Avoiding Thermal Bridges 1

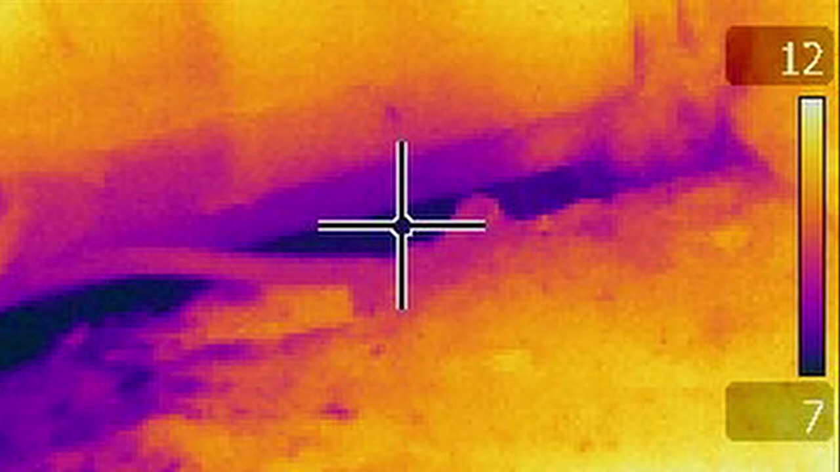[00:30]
This infrared image shows a thermal bridge as a dark area, in this case around the edge of a poorly fitted double glazed window unit. Much of the benefit of the double glazing is being lost.